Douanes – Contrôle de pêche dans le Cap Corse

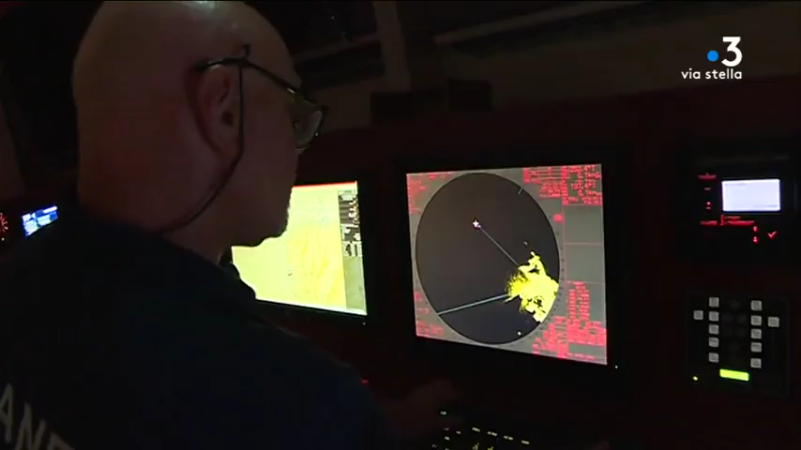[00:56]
Moi, j'ai sa route 144. Ouais, il vient ici. Bon, allez, mettez à l'eau et puis voilà.